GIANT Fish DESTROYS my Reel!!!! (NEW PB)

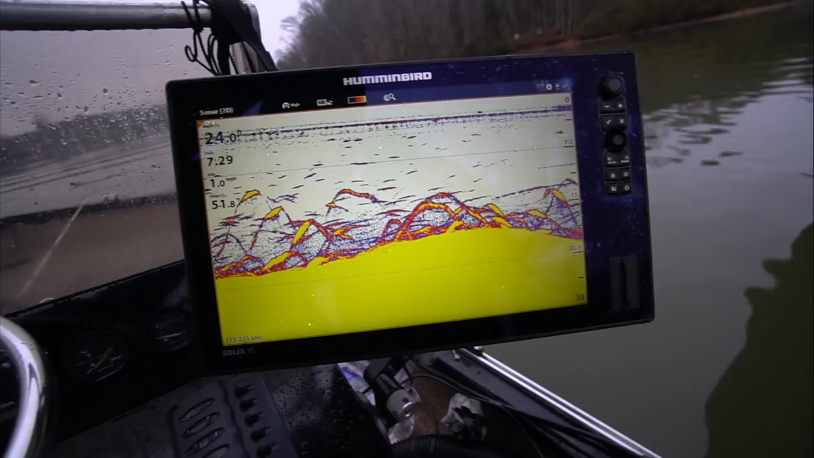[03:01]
There you go. That's what it looks like when you're on the school. Right there. How big is it?